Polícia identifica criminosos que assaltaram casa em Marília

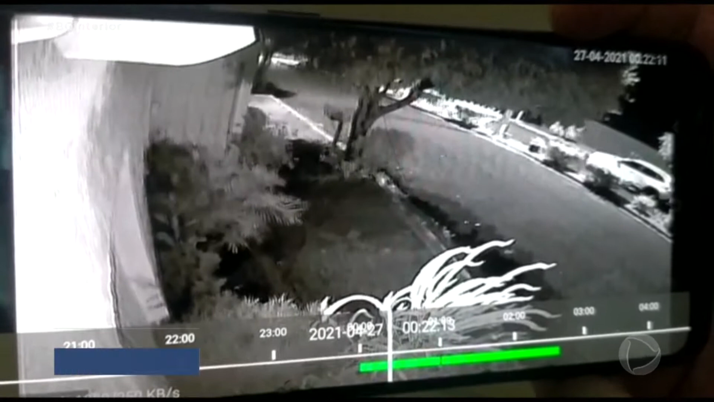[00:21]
Olha só, primeiro, Rodrigo, nas imagens dá para ver que chega a vítima, ele chega na caminhonete branca. Do lado de lá, do lado de lá da rua,
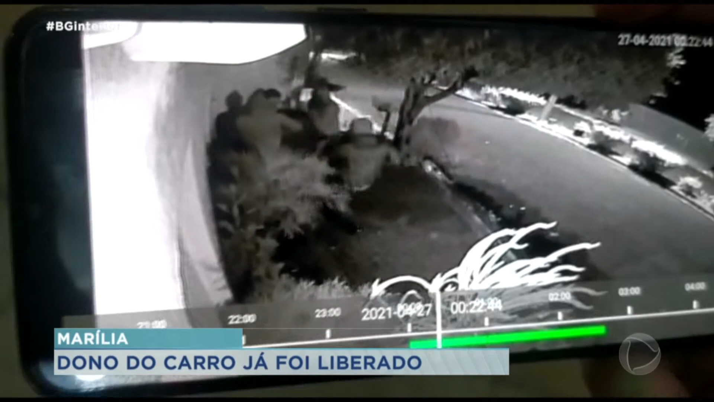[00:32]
estava estacionado o veículo com os integrantes da quadrilha. Repare assim, que o dono da caminhonete, ele passa por esse carro, ele dá o balão, ele vem, em seguida, vem o carro atrás com os bandidos, Rodrigo. Assim que a vítima desce, ele vai até o portão e já é abordado violentamente pelos bandidos armados, já estão ali ameaçando essa pessoa, ali nessa situação, já com arma na cabeça, muito medo, o coração dispara, a pessoa não sabe o que vai acontecer, muito medo passou.
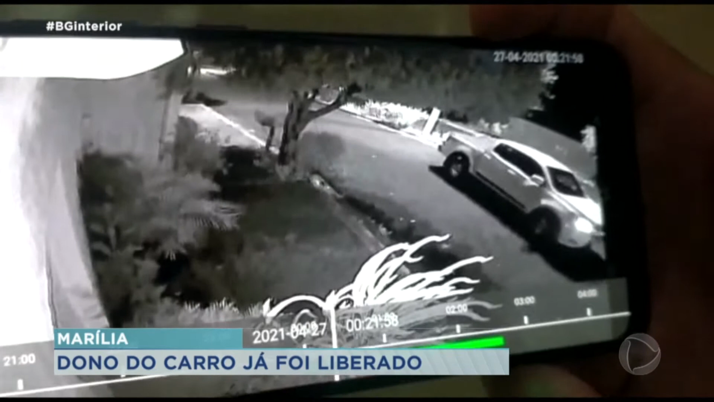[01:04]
Dali, Rodrigo, eles entraram na casa. E lembra que ontem eu dei detalhes? A mãe dessa vítima, ela estava dormindo, uma mulher de 51 anos de idade, e ela foi acordada com aquele revólver calibre 32 apontado contra a cara dela. Em seguida, os bandidos fugiram, levando a caminhonete que acabou sendo recuperada. Agora, Rodrigo, começa um trabalho de investigação, por quê? Este rapaz que foi detido, o dono do veículo, ele foi detido,